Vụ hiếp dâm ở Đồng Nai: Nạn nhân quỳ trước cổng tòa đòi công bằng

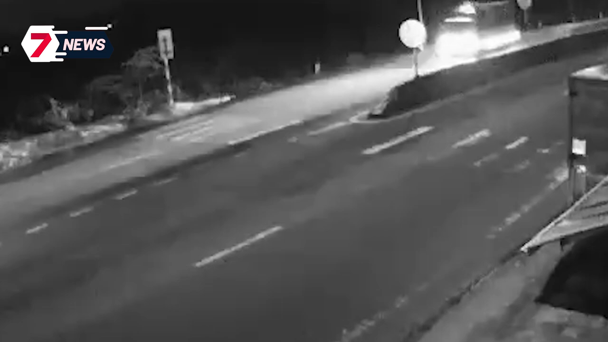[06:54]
đi trên quốc lộ 49 hướng biển Thuận An lên trung tâm TP.HCM. Khi đến quốc lộ 49, đoạn qua thôn Dương Nổ Nam, xã Phủ Dương, TP.HCM, thì tông vào anh L, sinh năm 1987, đang đi bộ theo hướng cùng chiều.